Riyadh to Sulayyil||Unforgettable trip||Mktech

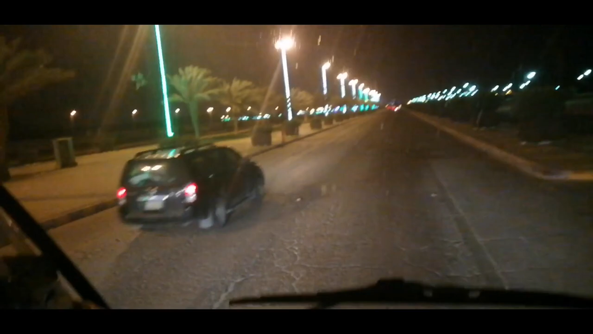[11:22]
तो इधर चेक पॉइंट, यहाँ गाड़ी चलती है 10 या 20 स्पीड पर। ये देखो यहाँ की लाइटिंग। तो ये है सुलेल का कट, जब अंदर सुलेल जा रहे हैं, वो मेन रोड चला गया, अब ये अंदर सुलेल के जाने के लिए।